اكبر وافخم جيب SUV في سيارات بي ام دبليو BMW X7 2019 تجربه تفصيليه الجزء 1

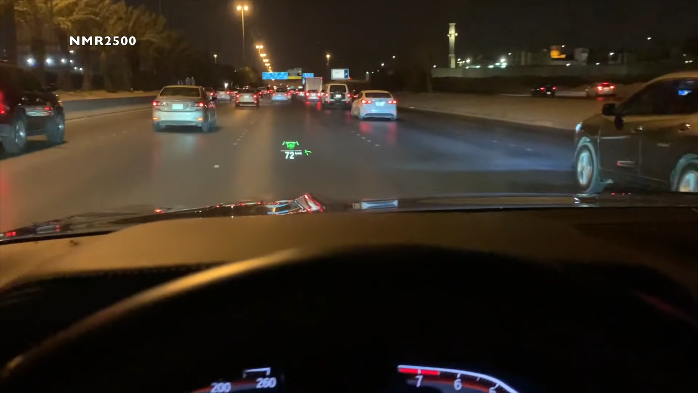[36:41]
طول المسافة علشان يعطينا التنبيه ويهدي. رادار تفاعلي معروف زي مثل بعض السيارات.
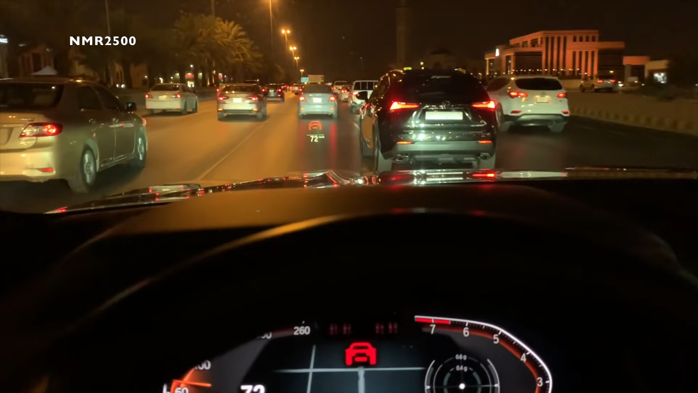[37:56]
يعني في رادار التفاعل وتنبيه التصادم الأمامي والخلفي.